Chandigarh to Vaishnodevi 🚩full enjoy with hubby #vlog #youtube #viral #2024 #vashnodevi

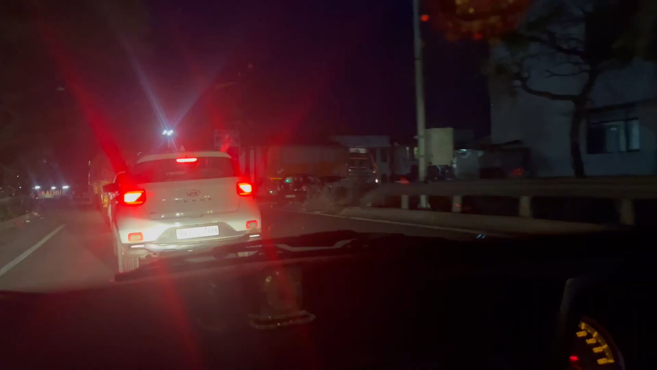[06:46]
तो हम फाइनली पहुंच गए हैं बॉर्डर पे, यानी कि मेरा देश।
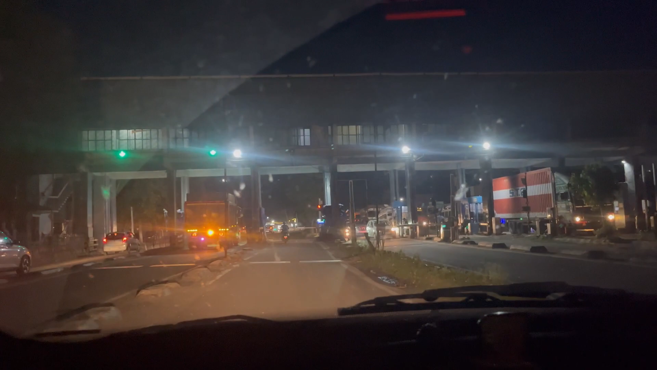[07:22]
ये आ गया है हमारा टोल, ये है लखनपुर का टोल।
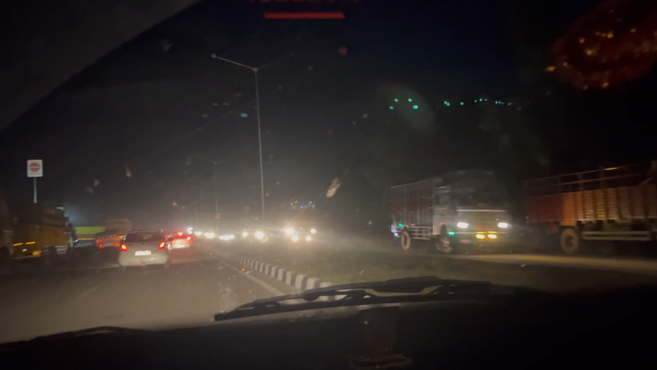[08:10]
तो फिलहाल अभी अंधेरा बड़ा है, तो हम मैं अपने हब्बी को जितना ले रही हूँ वो थोड़े ही दिखेंगे, आप हमारी आवाजों को एंजॉय करो। अच्छा, जम्मू सरकार नु एको ही बेनती है मेरी, हाँ जी यार स्पीड लेट ऑन का कर लो।
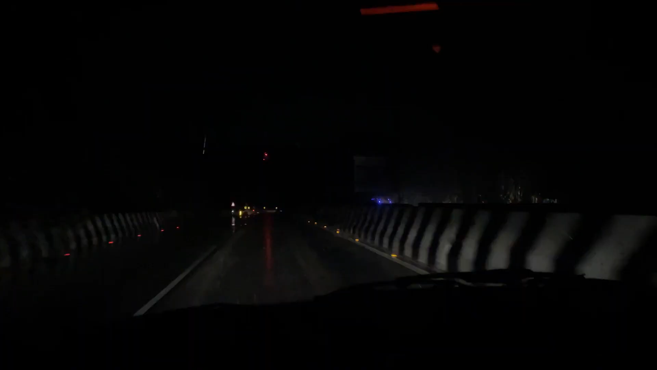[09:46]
जम्मू में भी बड़ी ज्यादा बारिश हो रही है, अभी कटरा भी देखो आप कितनी बारिश हो रही है।
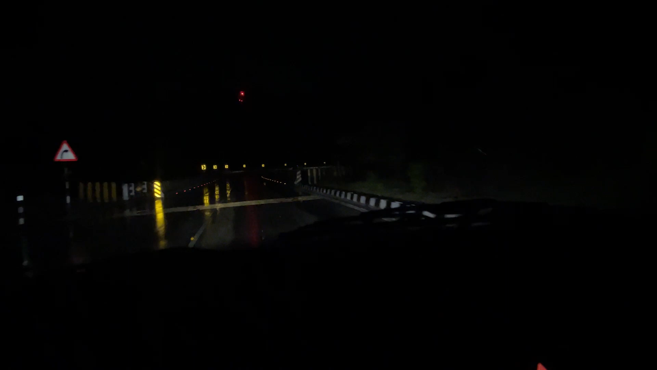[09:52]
पहुंचने वाले ही हैं, तो अभी ये सेकंड टनल है, तो टनल के अंदर का नजारा देखो कितना अच्छा है।
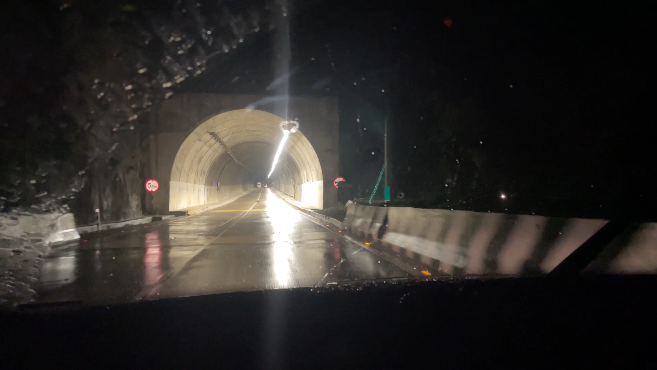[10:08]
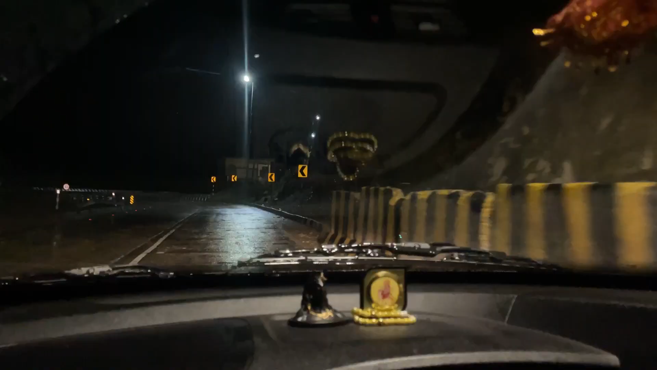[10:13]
बस अब 20 किलोमीटर तक रह गया है, बारिश भी चल रही है, हम भी चल रहे हैं नेक्स्ट टनल एक और आगे। अब
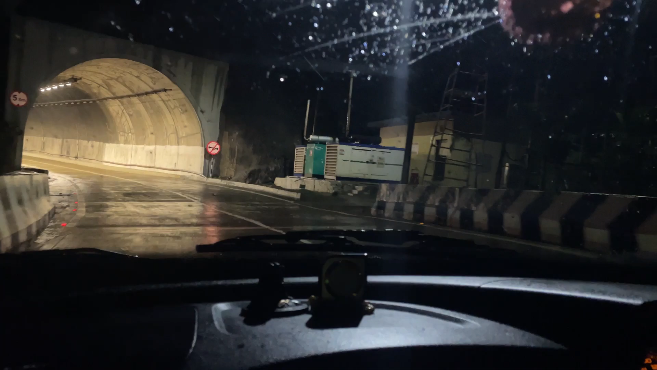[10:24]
गाड़ी कोई भी नहीं है हमारे आगे, एक आती जा रही है शायद।
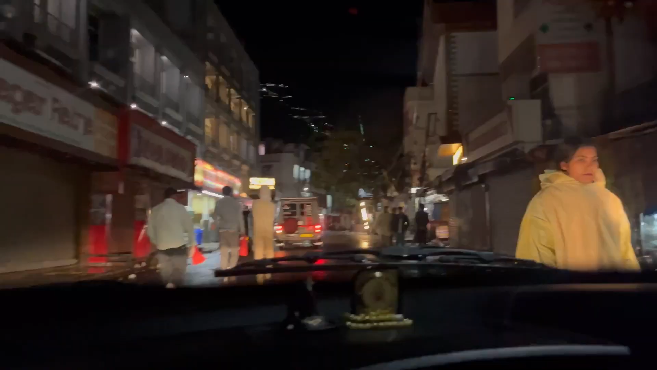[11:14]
जानू हम भी ये पहन के जाएंगे, तो वो सबने पहनी है बरसाती,